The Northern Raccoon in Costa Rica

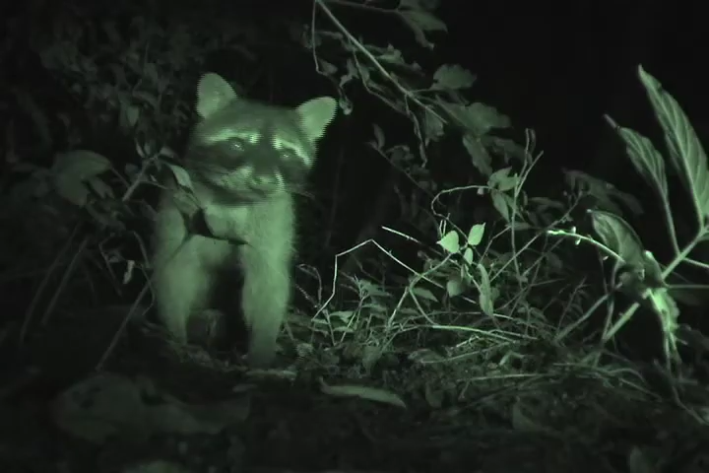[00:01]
So do you think raccoons have a mask to look like bandits or